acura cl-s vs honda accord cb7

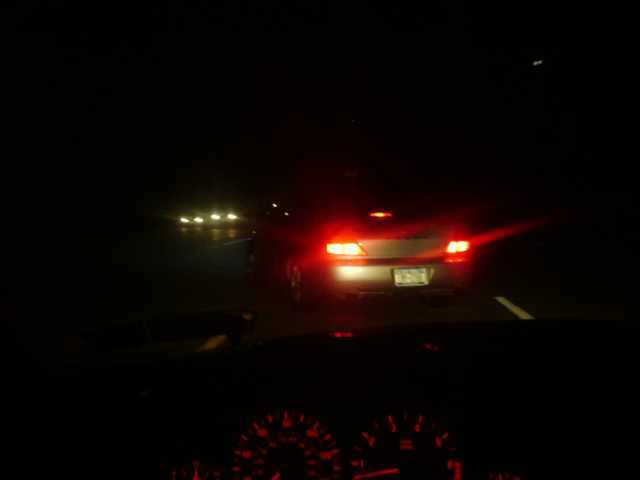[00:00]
Poor Aker got beat. Let's try it again I guess. I guess it will be race number three. I'll try to keep up.
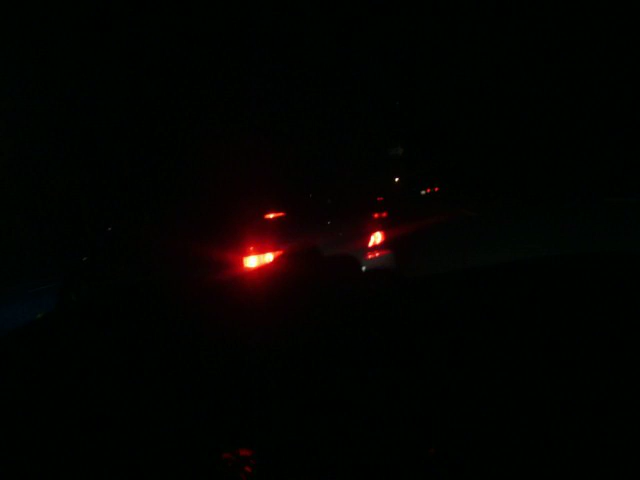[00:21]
Aker on my left, on my right.